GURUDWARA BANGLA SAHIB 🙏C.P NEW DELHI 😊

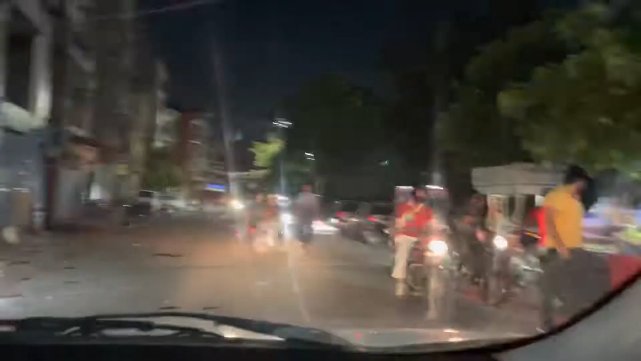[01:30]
अभी मैं पहुंच चुका हूं गीता कॉलोनी के अंदर, और ये आ रहा है छोटा भाई, अभी मेरे साथ जाएगा, ये हमारे साथ ही काम करता है।